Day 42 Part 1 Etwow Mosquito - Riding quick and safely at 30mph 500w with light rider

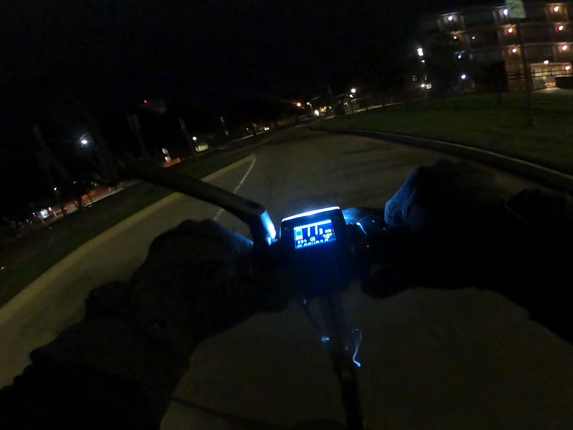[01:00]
This light is very worthless. But it'll work.
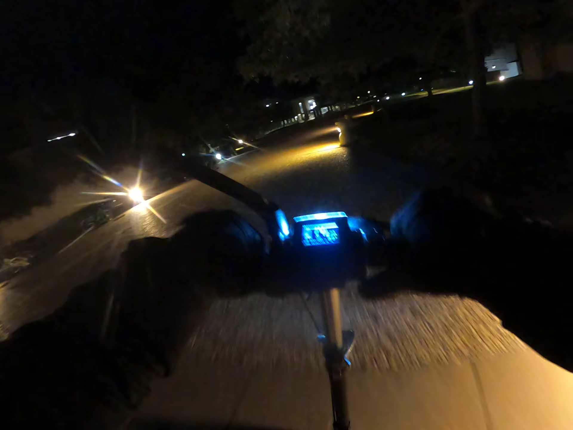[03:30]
It's so dark. It's a little creepy at night.